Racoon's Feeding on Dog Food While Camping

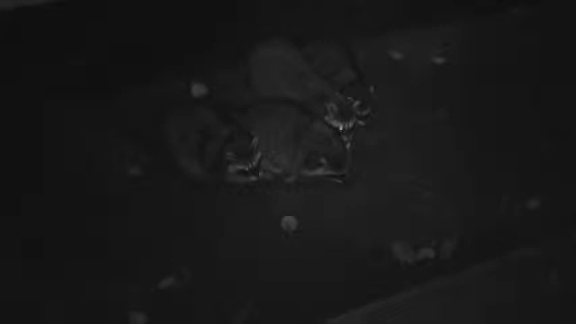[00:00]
and there they are oh critters you know are there any more coming out those things are hungry they
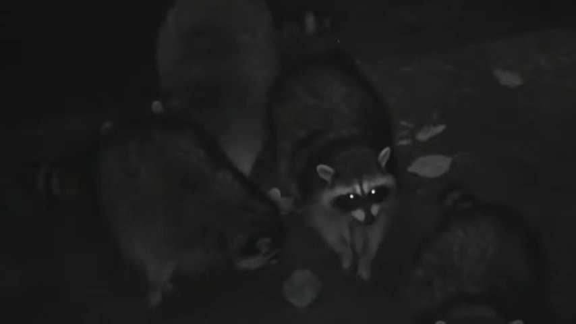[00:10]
were just hanging out underneath the trailer oh hey hey um when they get remember we got a dog bowl oh I've only got seven minutes of power left
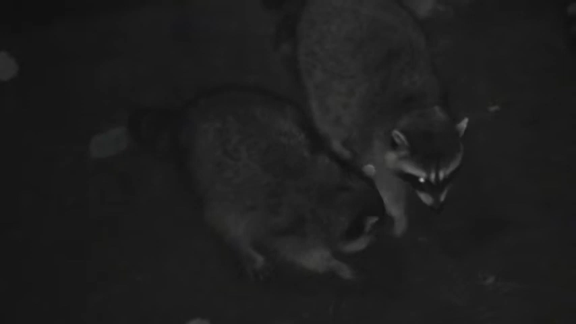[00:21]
with this light on mm-hmm I'll
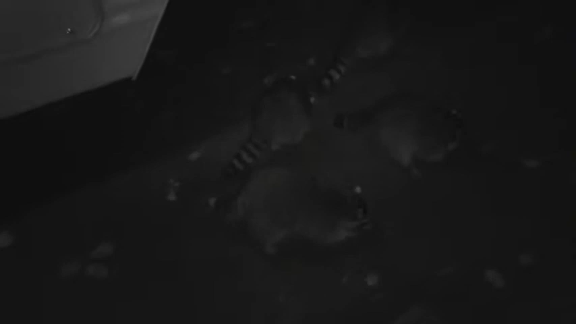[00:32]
just let it roll well we did this earlier this evening
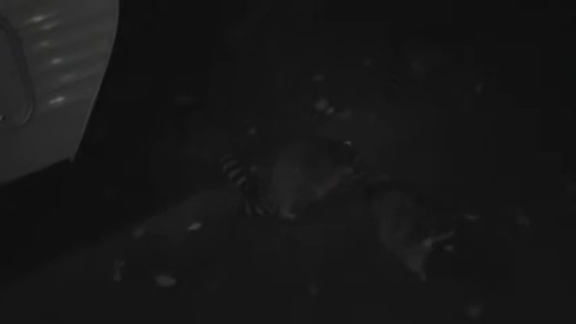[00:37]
and there was like seven of them out here and they were fighting over
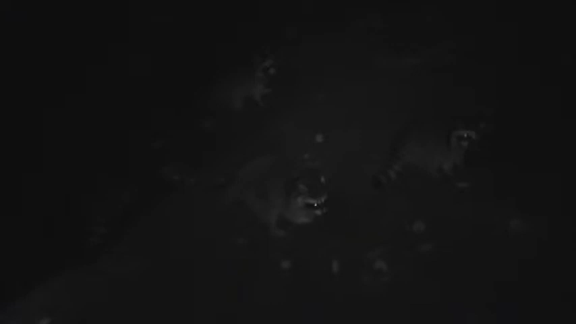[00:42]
this food and there's only four so I don't know where the other one's what
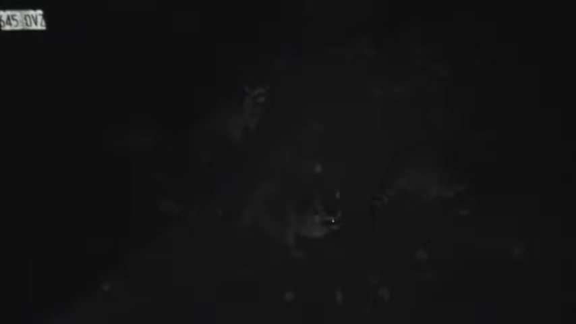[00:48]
you don't really like the light
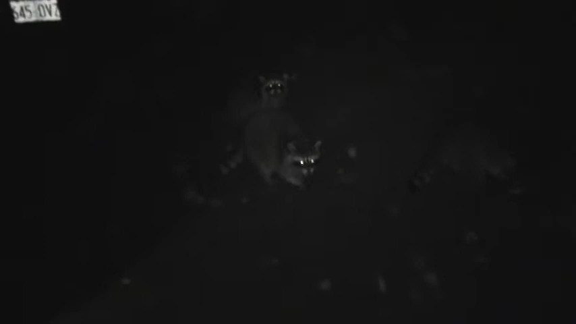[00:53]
that much I noticed that they don't like
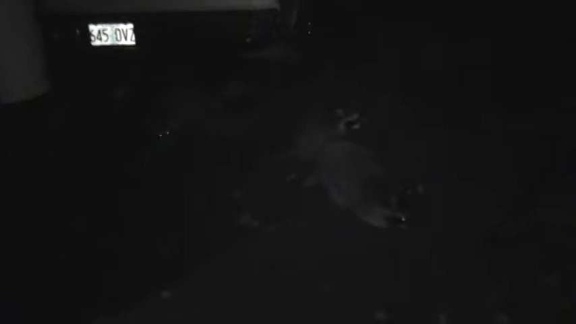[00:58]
like the light it's
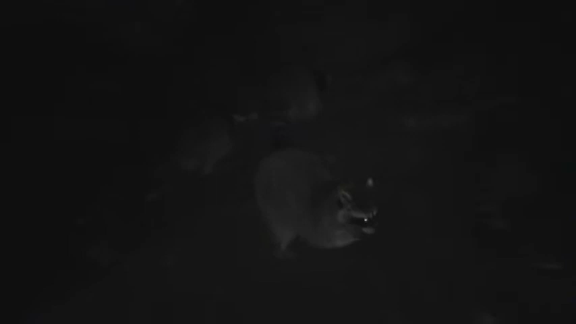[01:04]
like a bunch of dogs there's one over there too yeah he's coming out he's over there I see him well there's seven or eight of them out here
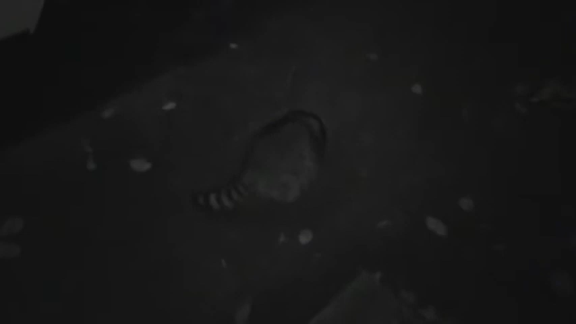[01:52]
gonna get up there a little bit looks like I'm just about out of battery amber okay
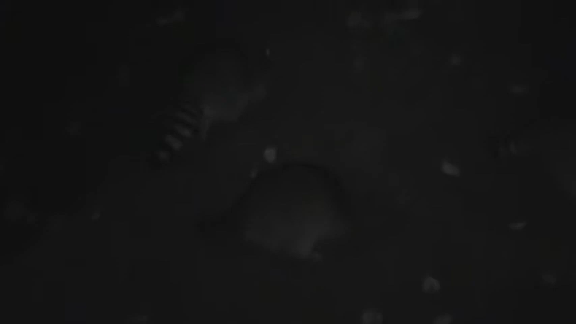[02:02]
squat down so they don't get in the way okay I know they're looking for more they're gonna get pissed when I don't find any more
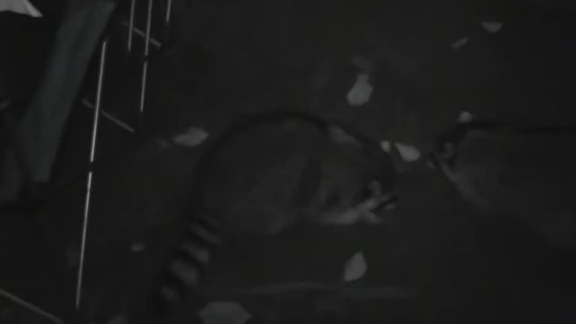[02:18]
oh crap what I
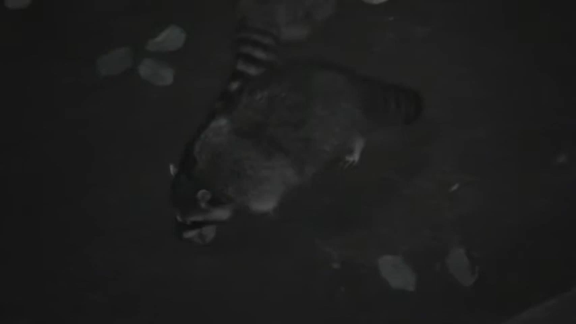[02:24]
got that dog bowl up it's food hope they don't climb up here dang dude I'm watching yeah tell me where he's at cuz I'm filming and I don't I want him
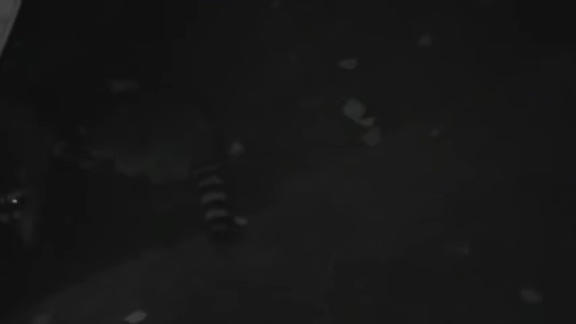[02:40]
jumping up for this bowl around my foot you got that stick yeah see they're running around this bowl get away
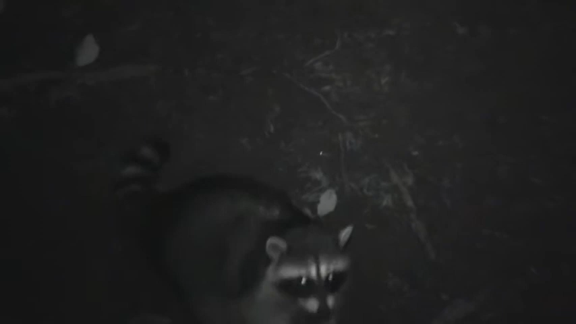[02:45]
yeah they came out of nowhere there's four I know here you have to squat down a little bit okay I'm not squatting
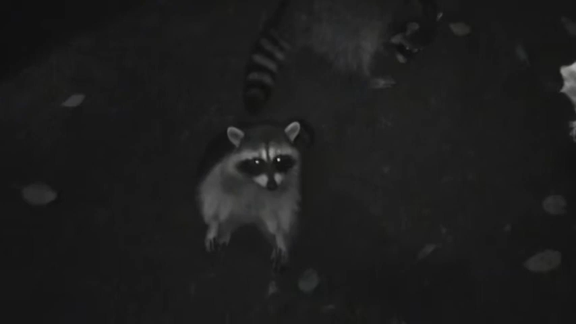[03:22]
he he he he he's just like I don't have anything else for you dude
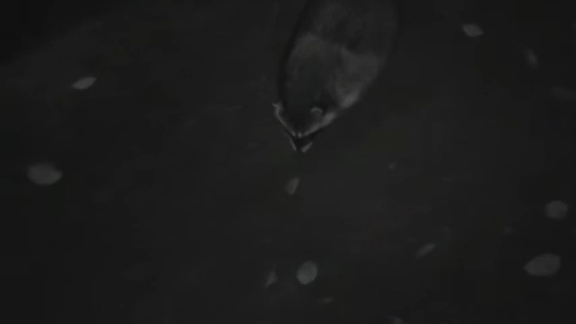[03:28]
okay go home go home go home where's he at he's right over here okay where's he is he trying to get up yeah okay dude get back away from the food yeah drink some water thank you buddy
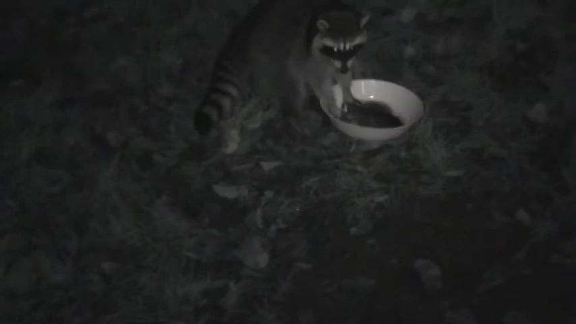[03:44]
look at him he's sucking up the water after all that dog food oh uh oh here comes the other one there's one yeah there's nothing in there except dirty water little rats they smell this dog food up here you're not getting up here go away